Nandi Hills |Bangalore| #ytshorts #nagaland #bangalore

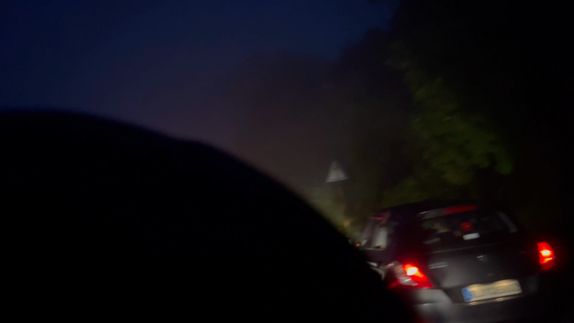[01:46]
कार्स एंड बाइक्स इट्स 5:30 AM एंड इट्स स्टिल टू डार्क एंड फॉग एट दिस मोमेंट बट वी आर स्टेड.